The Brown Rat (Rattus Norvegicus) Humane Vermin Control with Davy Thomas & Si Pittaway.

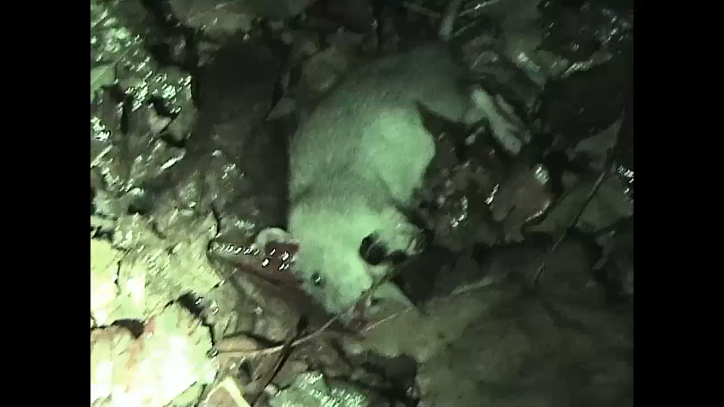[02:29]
So here's the first rat, what you've just seen me shoot. So it went over, a nice headshot. You can imagine now the jaws music. Waiting to see what happens when we open.
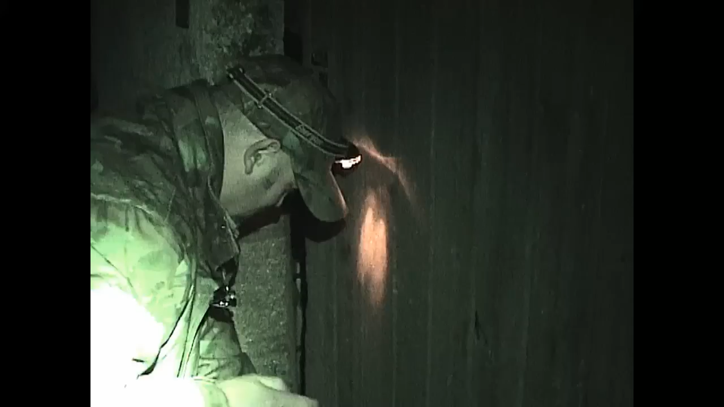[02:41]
They haven't been here for a while. When we first came here, right? Yeah. When we opened this gate, this big barn door, you could hear them all in there talking and squealing to one another. Oh no. You haven't been here for a while, have you? No.
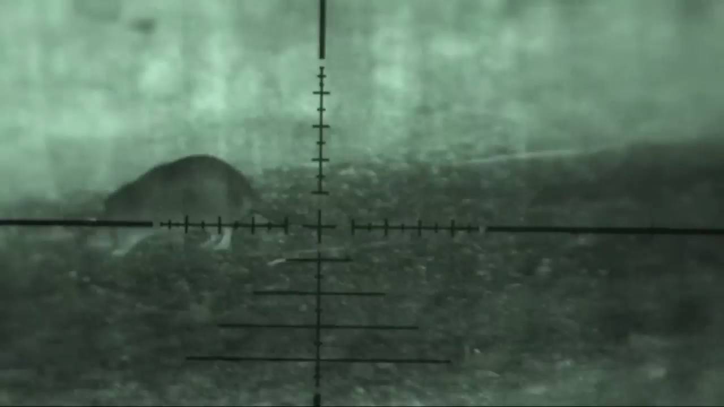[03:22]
but each time he got the crosshair and he was just about to pull the trigger on the rat's head, the rat had turned,
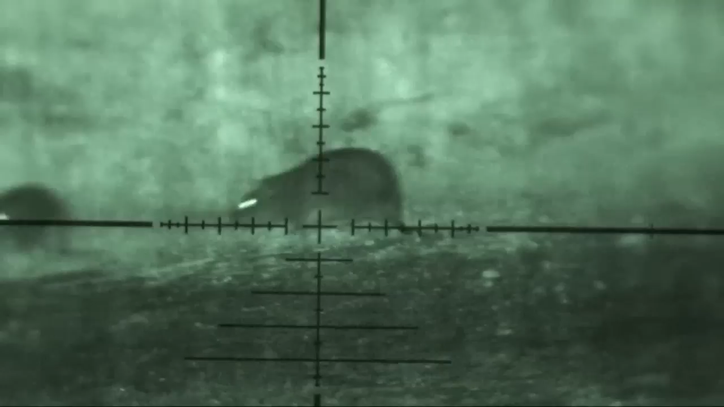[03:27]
and there's going to be a demonstration of that in a second on this rat here.
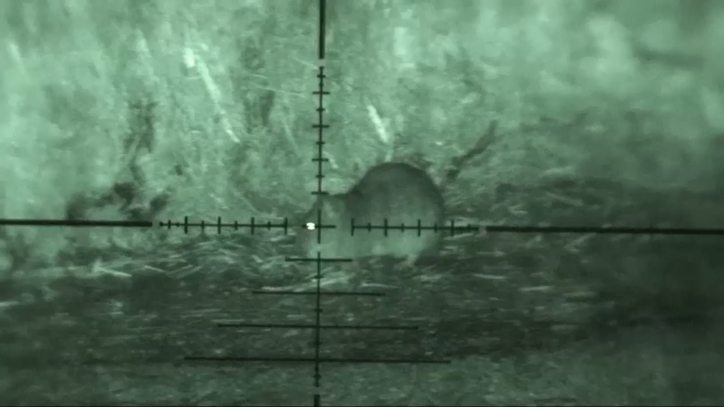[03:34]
You can see he's following it now, he's just about to pull the trigger and at this point the rat runs off. And as I've said on other episodes of our channel,
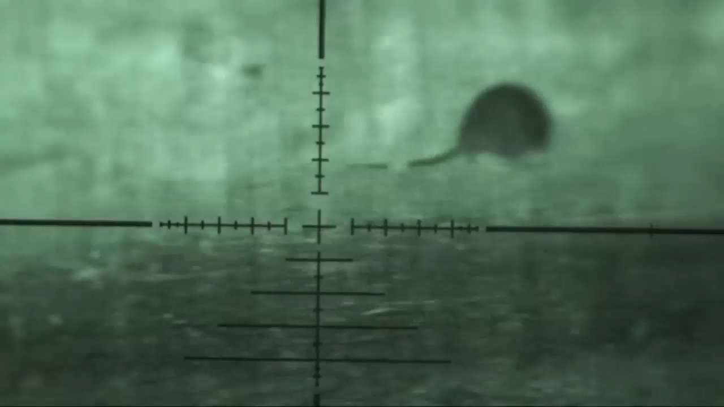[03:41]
unless we can just about guarantee or we're really confident that we can make a humane shot on the vermin species we're shooting,
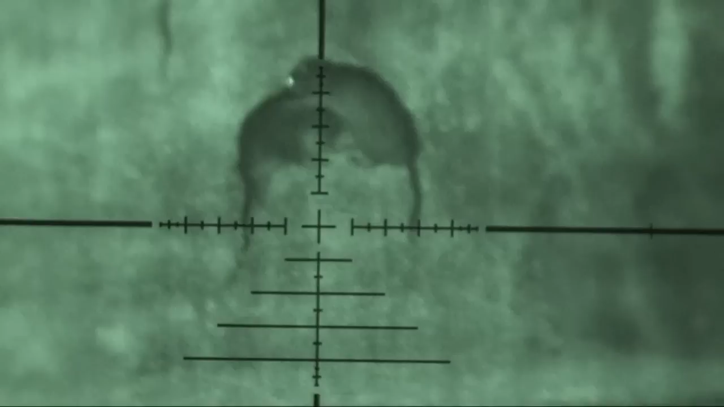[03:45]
we won't take the shot. So if it means this rat getting away, and on this occasion every one of these gets away,
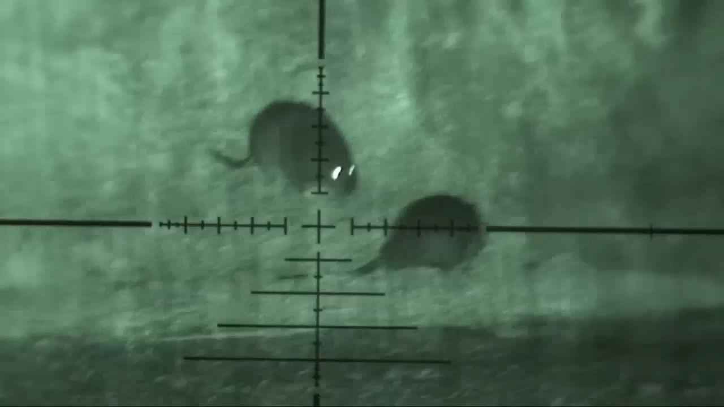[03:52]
because each time it happens here, it's just about to take the shot and the rat turns and then turns its back and walks off. Sometimes when you're shooting rats you have to be very patient, and in this scenario here, this rat had its back to Davy. Obviously Davy's not going to shoot until he can actually see her head or a part of the body or one of the vital organs like the heart or lungs.
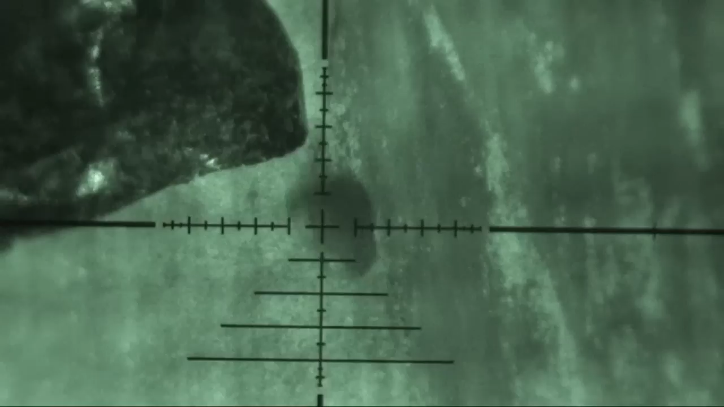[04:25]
Well, they reacted to the whistle.
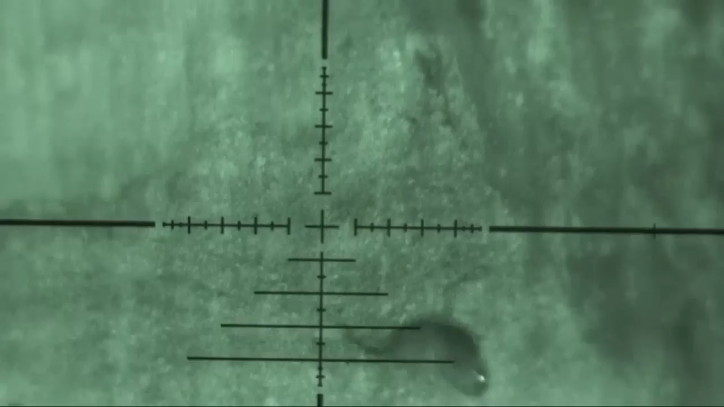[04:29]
Not so much the squeak, but some have. There you go.
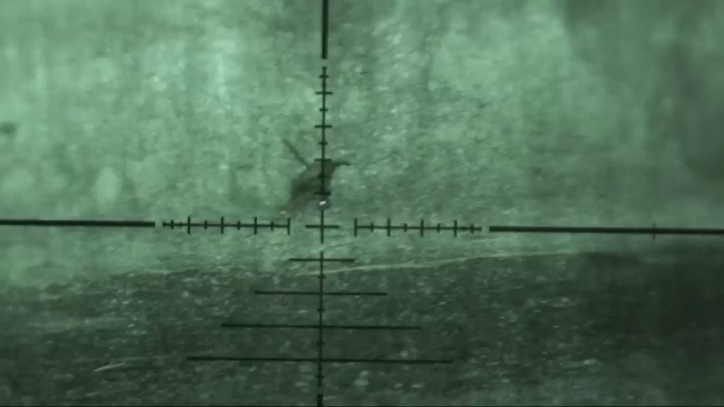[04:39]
That's just the nervous system shutting down when the brain has taken so much trauma by the pellet.
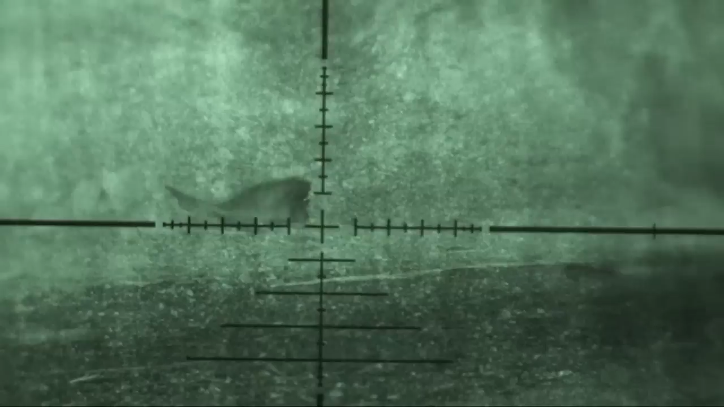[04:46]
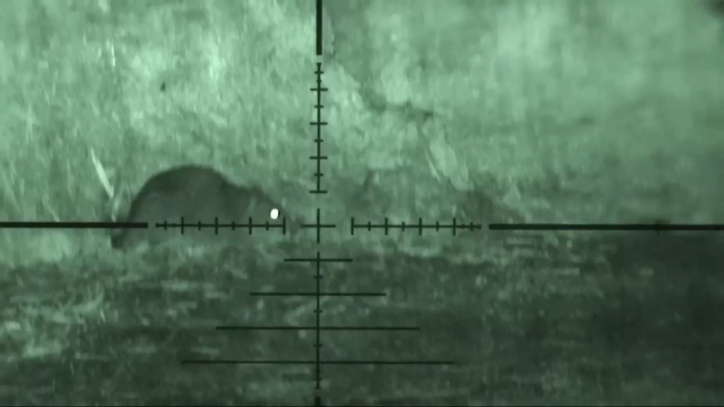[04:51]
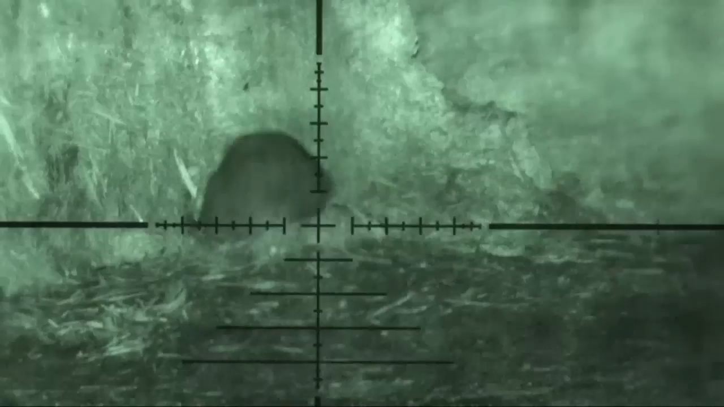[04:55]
I'm upstairs in the grain store now and I spot this rat on top of the concrete block.
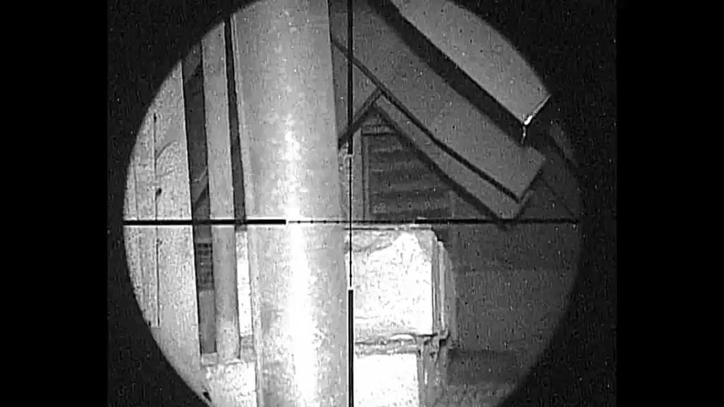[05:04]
As you can see, it's hit and it falls down the left hand side by the pipe. I'll retrieve that in a second.
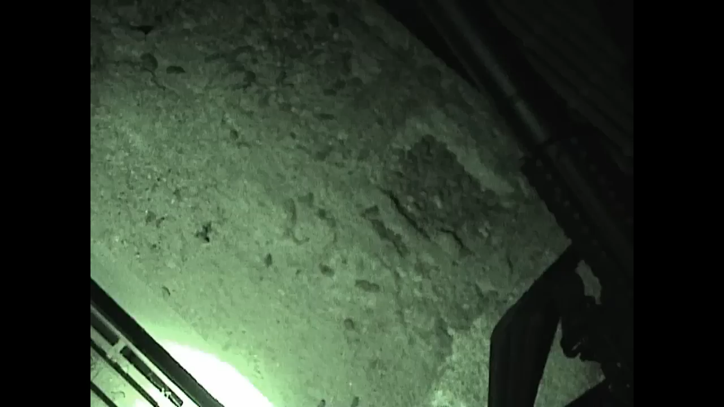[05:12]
Just want to show you, this is me in the dry grain store.
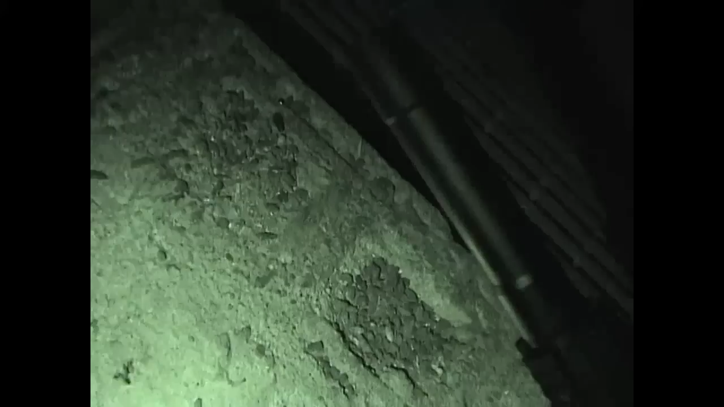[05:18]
And you can see it's just full up of rat poo everywhere, all along.
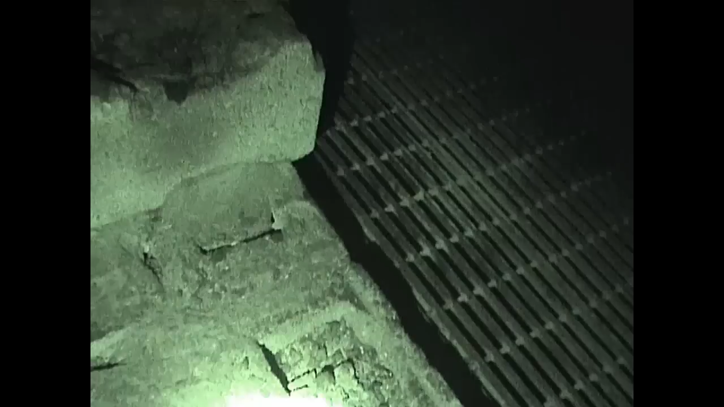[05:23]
And if I just move the camera around, see there in the spot now. That's that rat you just saw me shoot.
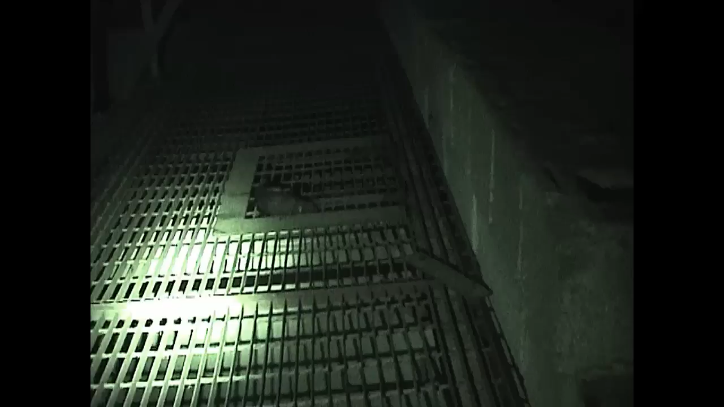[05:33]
That's a big rat that is as well. You can see these hoppers go down the left and the right hand side,
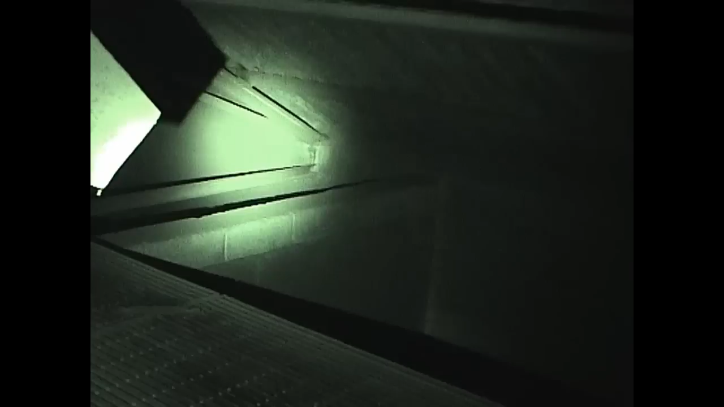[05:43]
and there's this wall going all the way to the back. Obviously that's where the rat was. There he is.
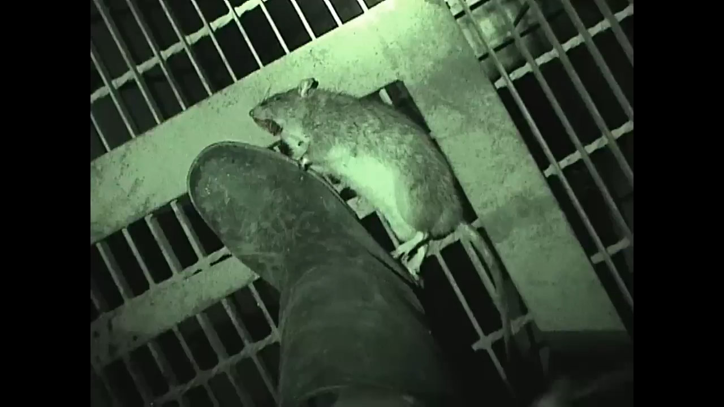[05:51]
can see there I've got a size 9.5 welly just next to the rat's body, and my welly's only just a little bit bigger, and there is still a little bit of bend in that rat there, so it's probably, I'd say, I don't know, 10-11 inch just in the body, and then you've got the tail there, look. A real big rat that is. No, this is what the rats do.
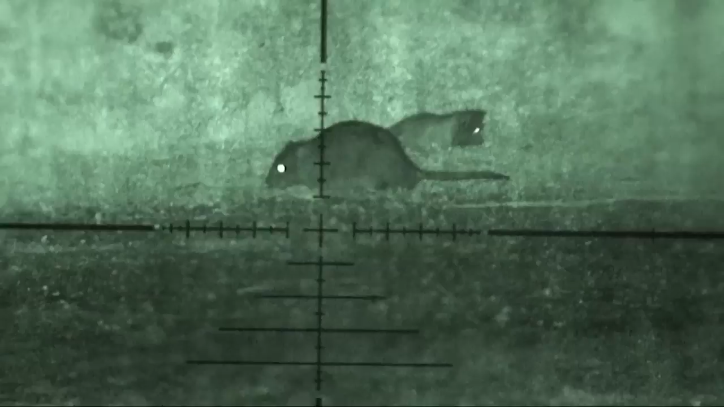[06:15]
They come out and they eat all the cattle grain. This is why the farmer wants them controlled.
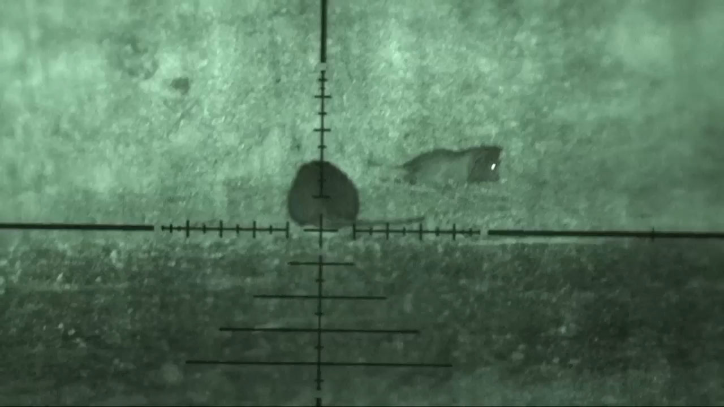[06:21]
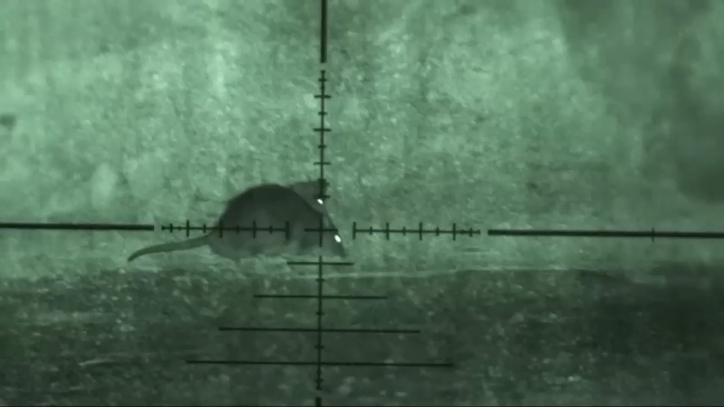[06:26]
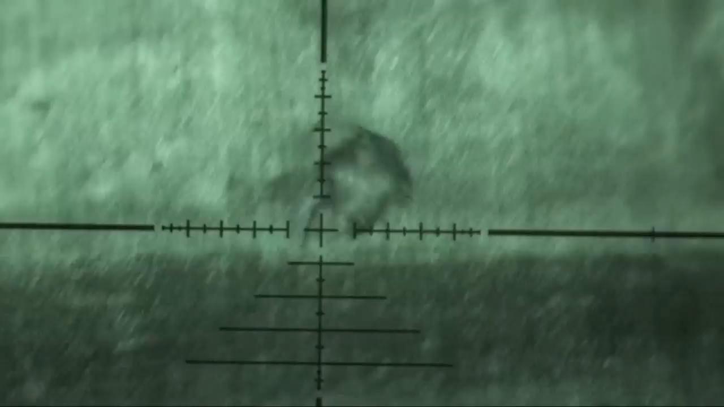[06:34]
And this is how we control them, with an air rifle.
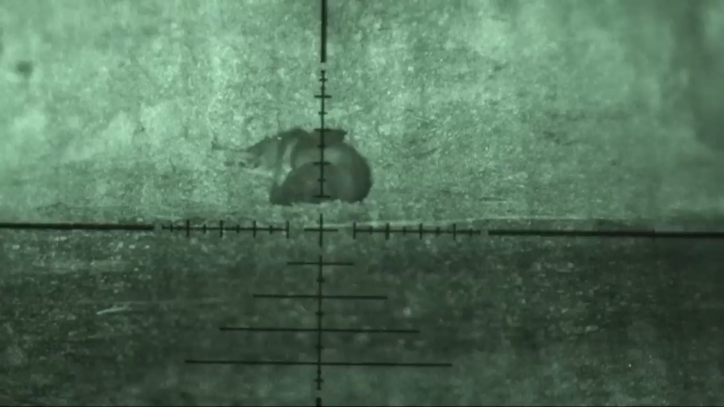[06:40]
Voluntary vermin control.